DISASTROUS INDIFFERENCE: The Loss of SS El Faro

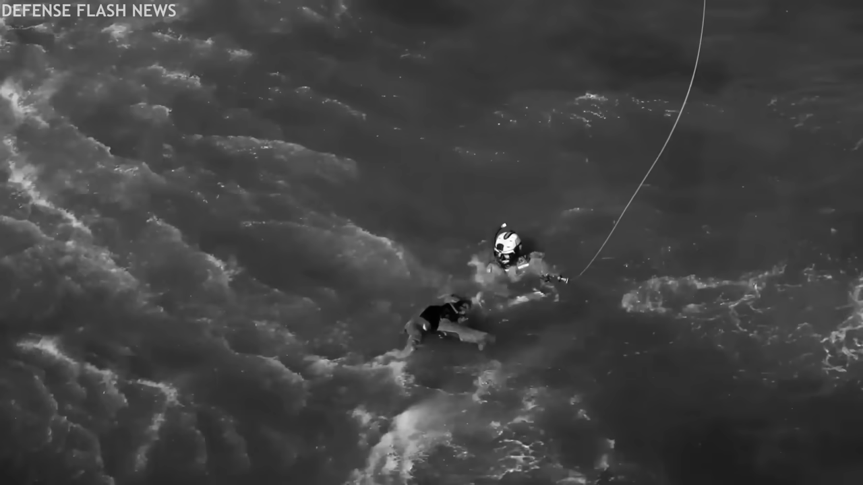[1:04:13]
Too far along for the swimmer to determine identity or even gender.
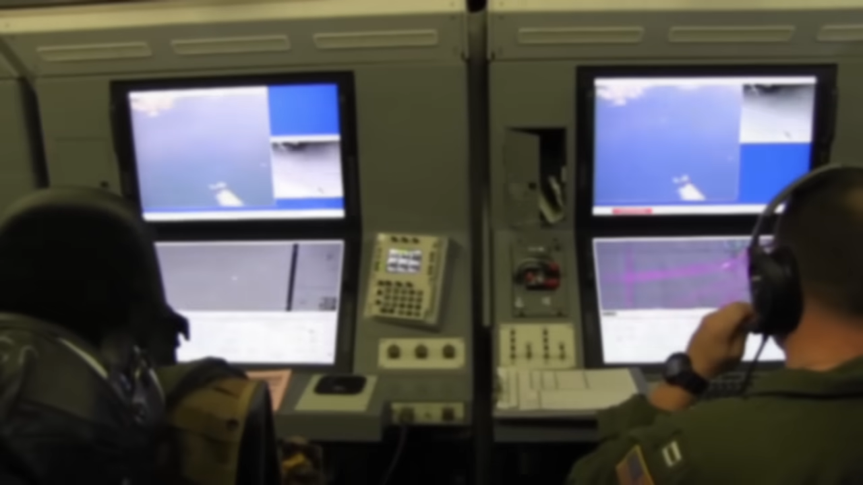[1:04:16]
However, before they could haul the victim up, an urgent call came through that the Poseidon crew discovered another immersion suit about 30 nautical miles away.
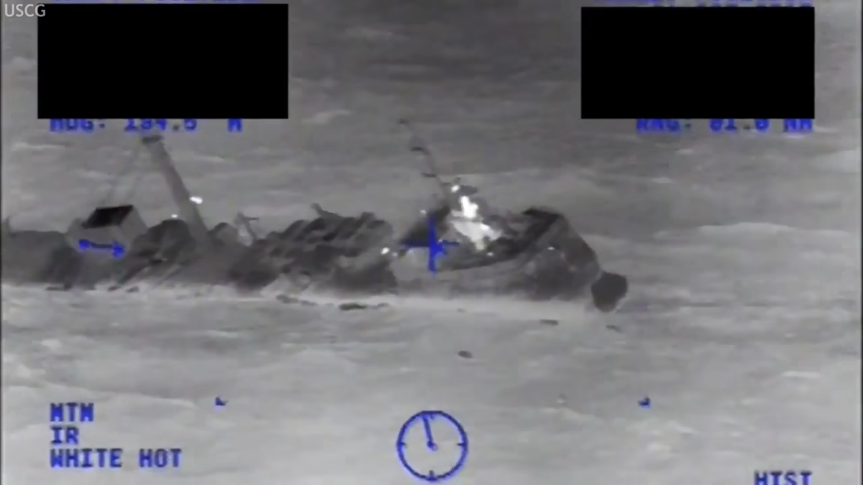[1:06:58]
Reports are scant on this one, but the Minuche was reportedly a 212-foot cargo
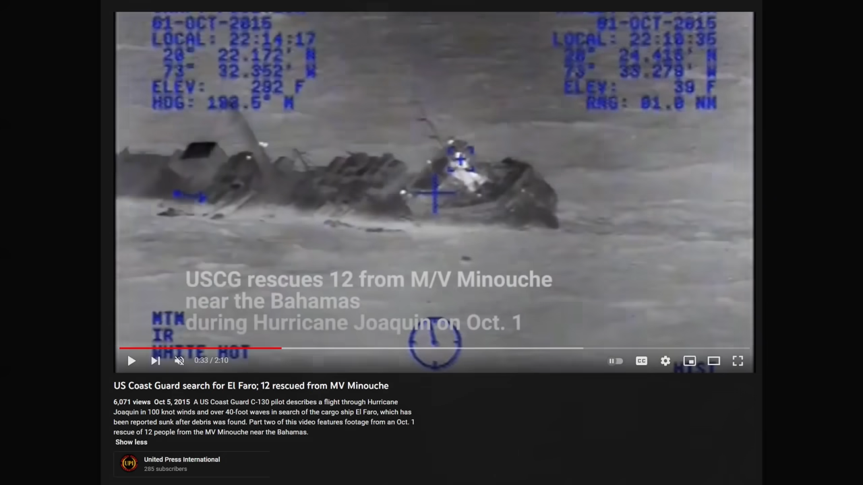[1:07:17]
Coast Guard cutter that was diverted, sending their helicopter out to retrieve all survivors from their life raft on what looks to be the same night,